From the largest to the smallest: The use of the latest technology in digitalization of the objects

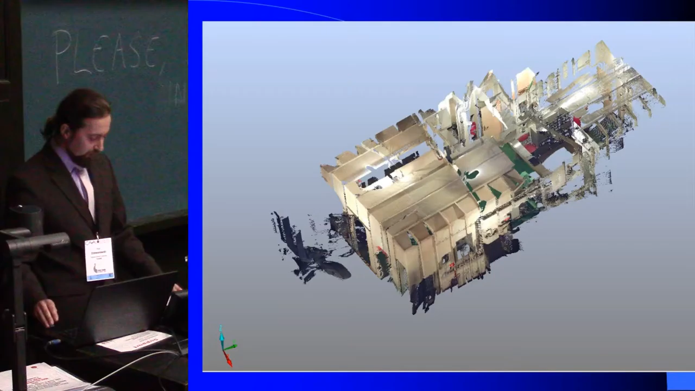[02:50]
which is the source of the texture.
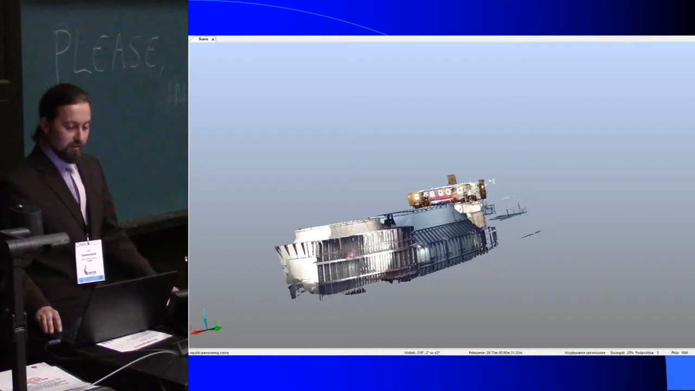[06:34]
putting the just extra image and creating a whole image of the sodeck.
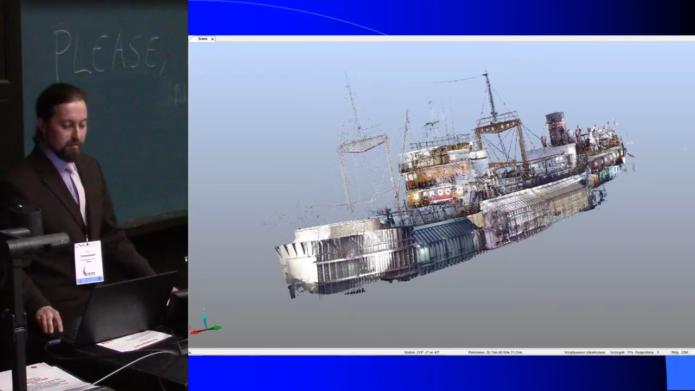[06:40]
The last step was typing into the point cloud both Polish and English description of individual rooms and devices on board. After exporting point cloud into the program webshare scene, we created virtual excursion containing complete information about the ship itself, devices used on board. And this excursion gives you an opportunity to measure all the selected elements.
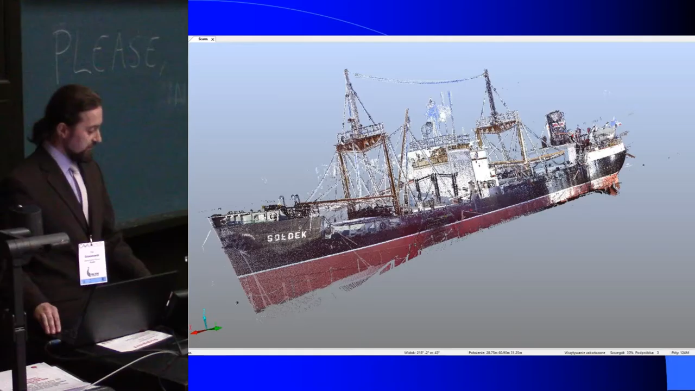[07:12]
The scanning process took a total of about 86 hours and we spent on it nearly four months because we were only two.